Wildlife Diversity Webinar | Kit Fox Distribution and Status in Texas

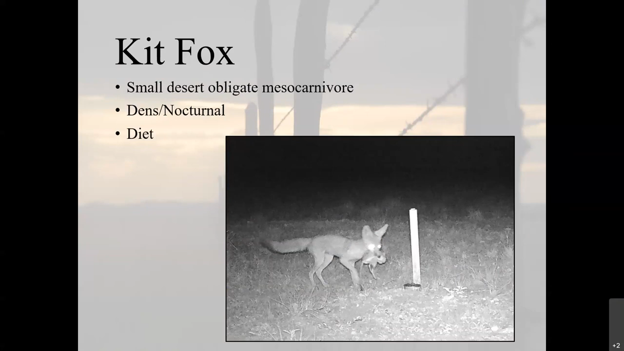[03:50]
And just for a little bit of a size reference on just how small these guys are, that wooden stake in the photo is 16 inches tall. So this guy at the shoulder might be about 12 inches or so. And yeah, here is a distribution map of them across the entirety of the region.